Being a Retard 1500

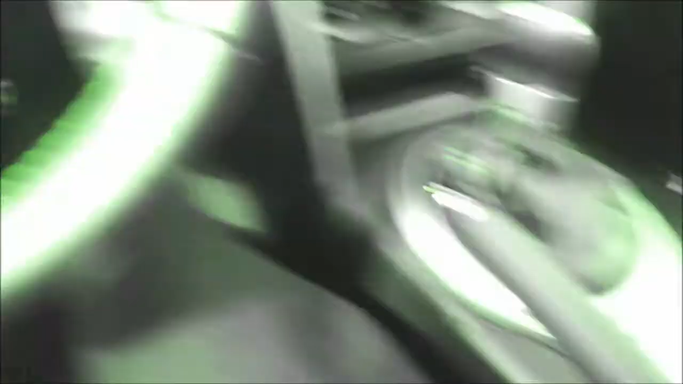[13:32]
Alright, let's go give this lockbox key thing back. And then we will go get my banana. Damn, the steering wheel is so hot.
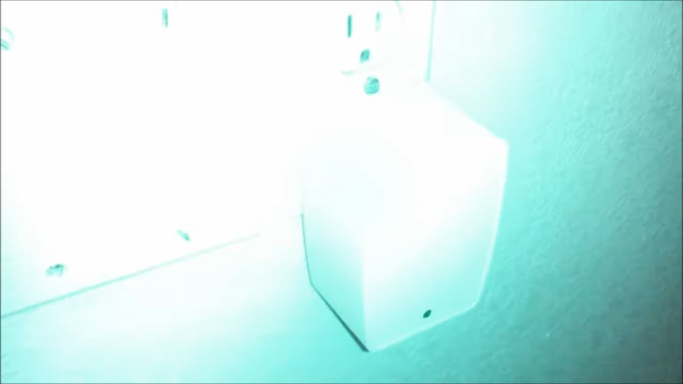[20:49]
I still don't know what the hell this thing is for.